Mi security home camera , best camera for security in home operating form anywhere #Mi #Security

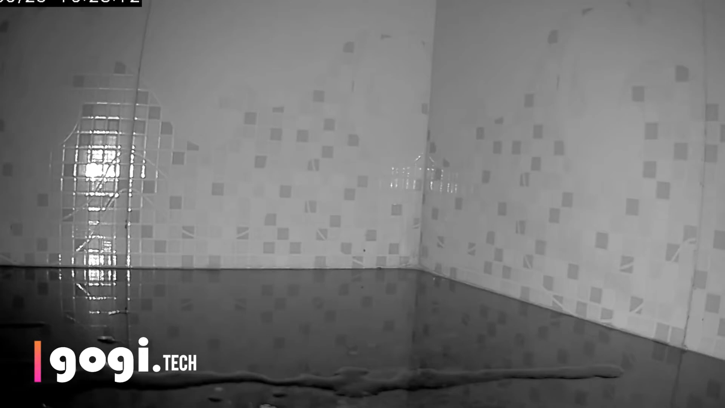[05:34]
खिचा हुआ shot है completely dark room है और जैसे ही मैं light on करता हूँ,
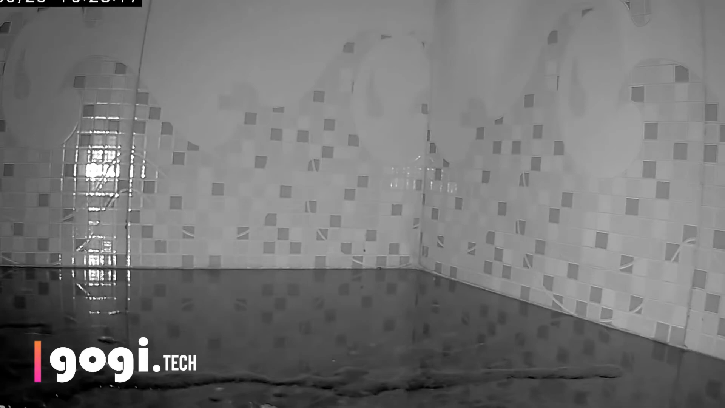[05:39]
यह देखिए थोड़ी देर के बाद जो camera है color mode में switch हो जाता है,
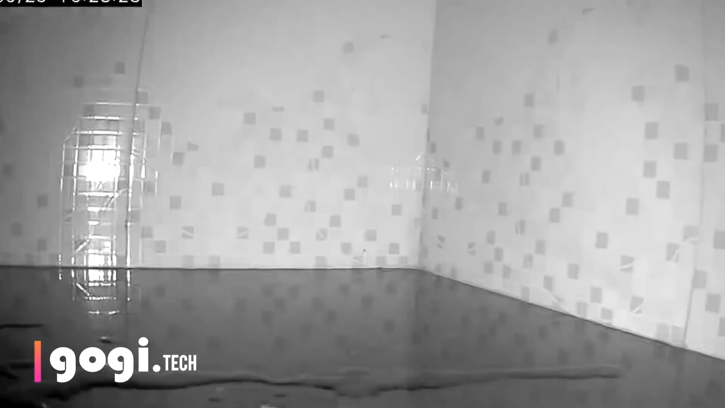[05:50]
infrared night vision mode में चले जाता है यह देखिए तो यह है me home security 360 degrees camera